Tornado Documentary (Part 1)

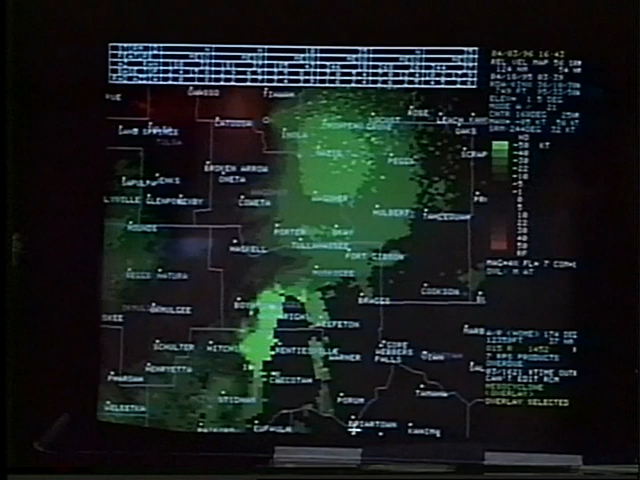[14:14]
You see a lot of reds, but no real patterns that distinguish this storm here moving into western Muskogee County as the one that would eventually produce the tornado.